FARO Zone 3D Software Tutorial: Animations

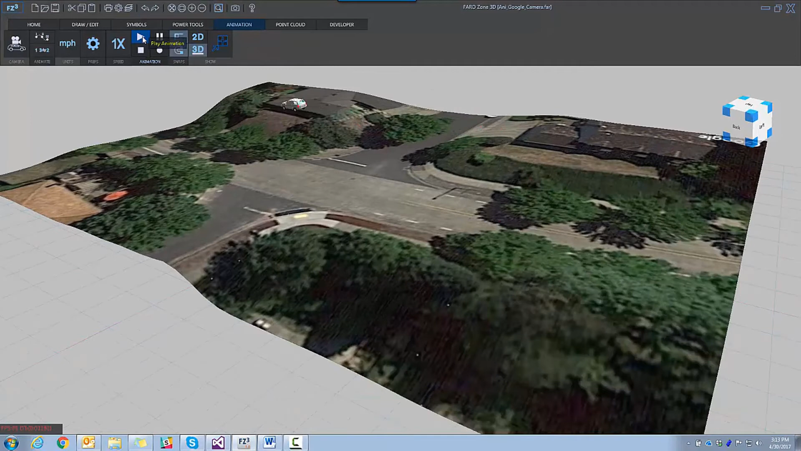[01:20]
You can watch your animation in 3D or 2D. We can even change the playback speed of our animation.